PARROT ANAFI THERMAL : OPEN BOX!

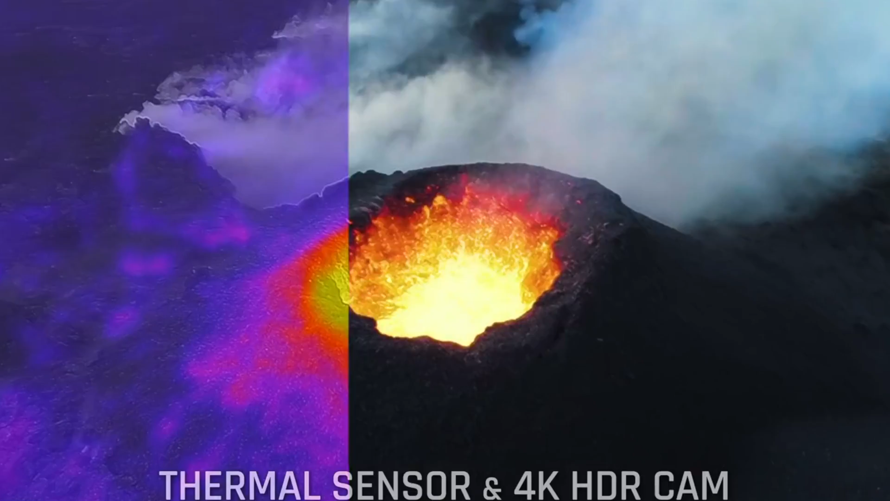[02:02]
so you have the 4K Sony sensor that's built in here with 20 megapixels. And then you also have the FLIR Lipton sensor that's built in as well.
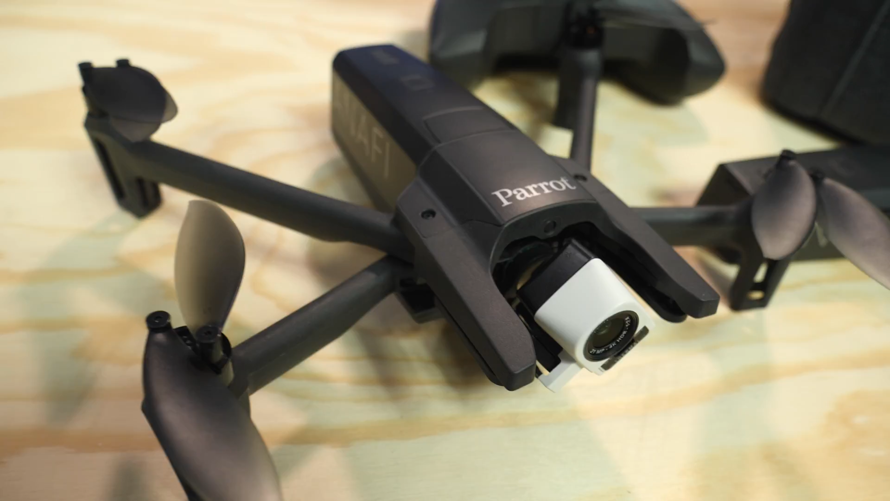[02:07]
But we just got a sneak peek of the app, and we're able to do multiple things with the FLIR.
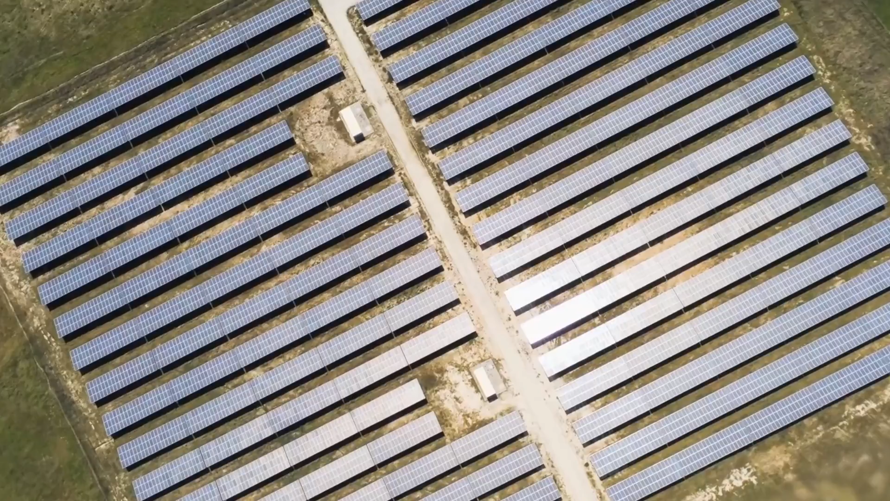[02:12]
We're able to do overlays, we're able to add more FLIR if we wanted to, increase the intensity.
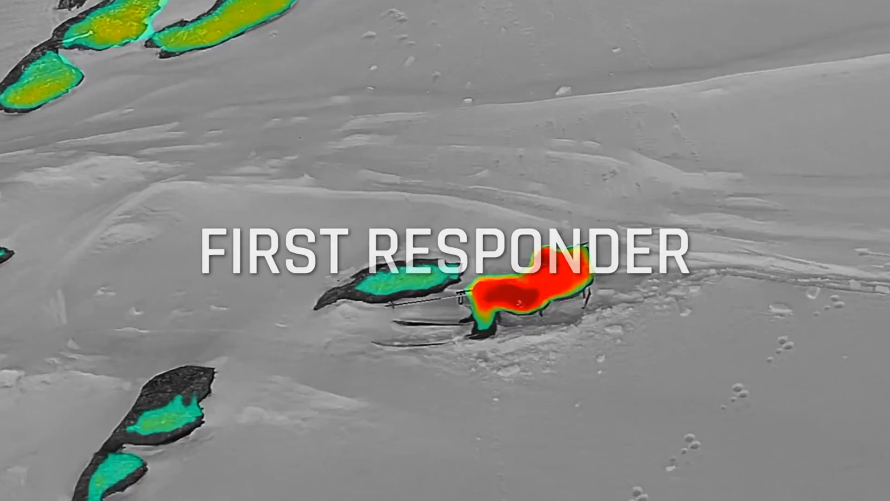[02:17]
It's fully radiometric as well, so you can really isolate and look at different pixels and the temperature on every single pixel that's there.